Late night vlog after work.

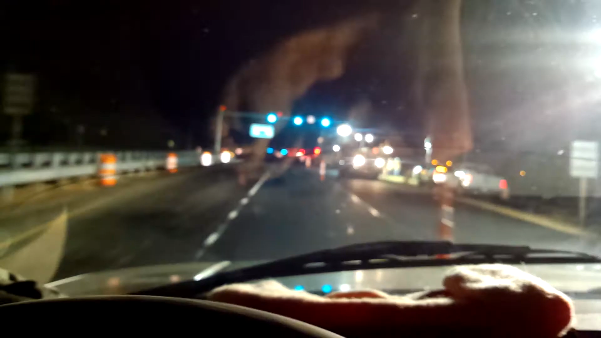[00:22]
Oak Road yeah so we're just putting another batch of the asphalt on one lane and you know they're still
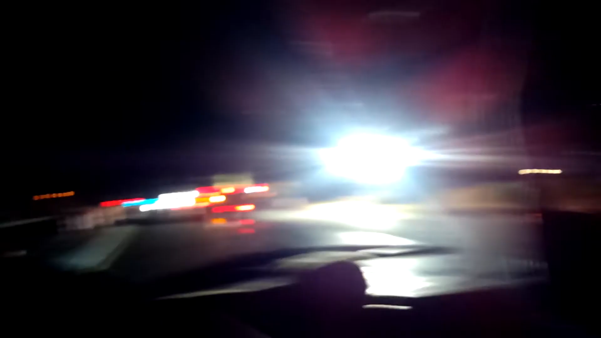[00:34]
building Cabela's yeah so it's gonna take a little while though but at least they're doing this at nighttime so daytime besides there's not that much traffic yeah I had I had to take over a shift it was the second shift from 2 30 till 11 just got up 11 everything done on time and then but beyond way over lock and load see who's there you know relax and have a drink you know I'm not tomorrow so
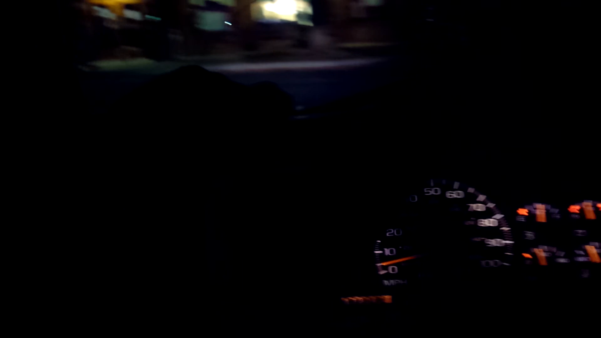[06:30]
see them almost every time i go over lock and load in nearsboro but you know there's new people i talk to and stuff i'm also parking it i'm also parking further than enough because i can't see where the white line is at in the dark